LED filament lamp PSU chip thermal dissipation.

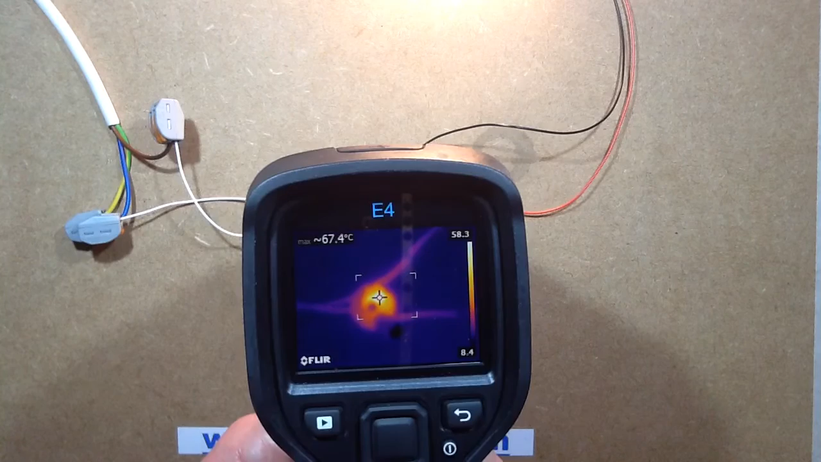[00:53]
On screen: max 67.4°C
and it rises I've found that in open air the chip temperature stabilised at about 92 degrees centigrade so it's rising up and when it gets to about 70 degrees that's when it starts regulating and the power dissipation shown by the power monitor starts dropping at that point very slowly but it doesn't drop a lot the current, I broke the circuit and put a meter in and measured the current and it started off at about 11.3mA and it only dropped at about 10.83mA so not a major
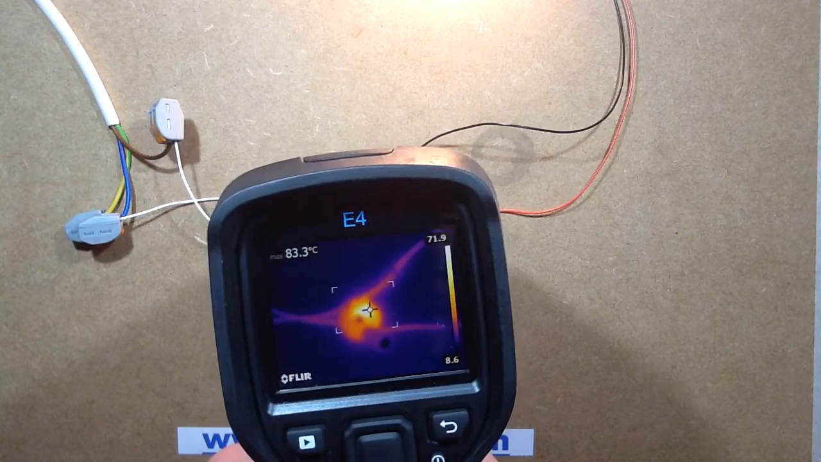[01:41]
but in open air it certainly is reducing the power down from the original 4 watts cold to about 3.6 watts I've managed to get it down to 3.5 by just warming the environment slightly but it's obvious that if this was in the lamp cap then it would be doing the exact opposite of
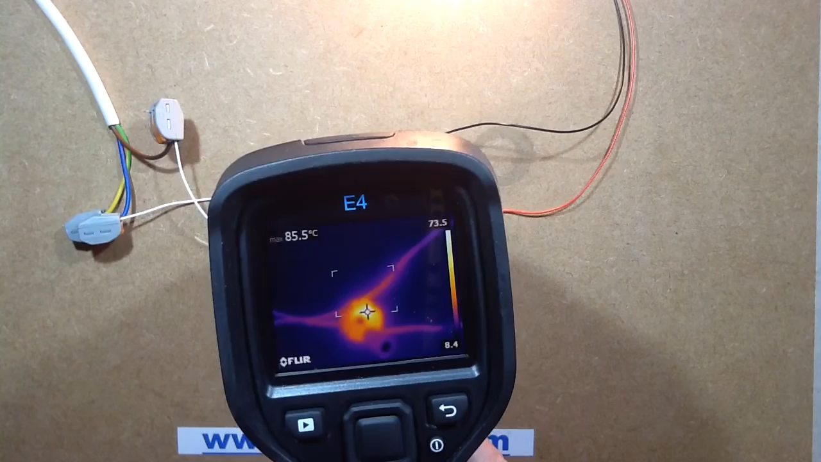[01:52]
On screen: max 85.5°C
a compact fluorescent lamp where you've got the annoying feature that compact fluorescent lamps start off dim and
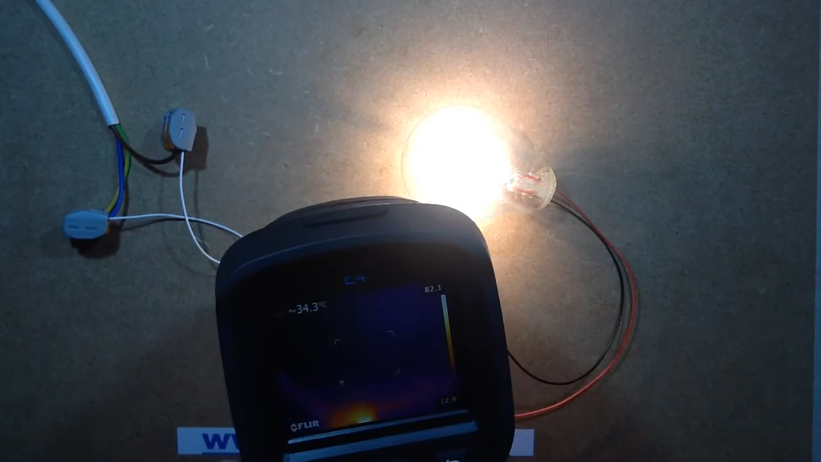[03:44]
On screen: spot 34.3°C
it's not an excessive temperature but it's still... it's still quite a lot it's currently at about 92 degrees centigrade which is the point it tends to stabilise I'll move that into the frame so it can find it yeah,